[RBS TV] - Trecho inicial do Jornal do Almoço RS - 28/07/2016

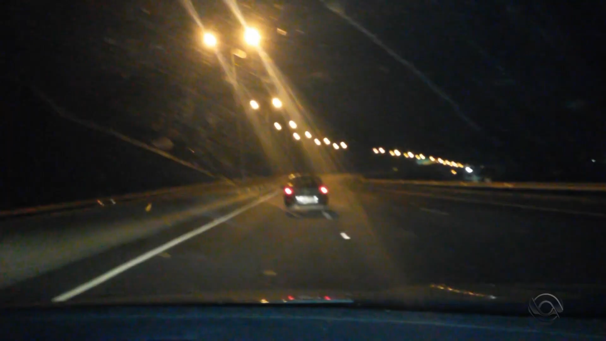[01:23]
Um motorista embriagado dirigiu em zigue-zague por um longo percurso, chegando quase a bater numa mureta. Foi aqui perto, em canoas.